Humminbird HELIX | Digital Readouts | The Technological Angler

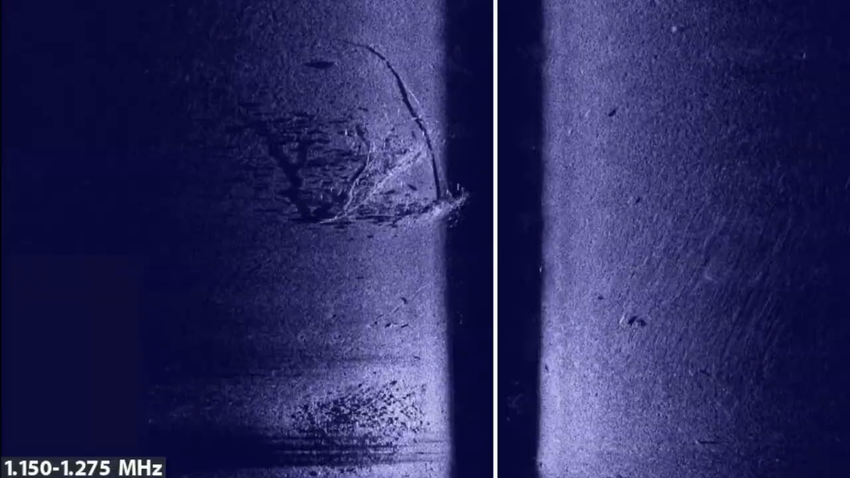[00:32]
Select your digital readout format under the Setup menu tab.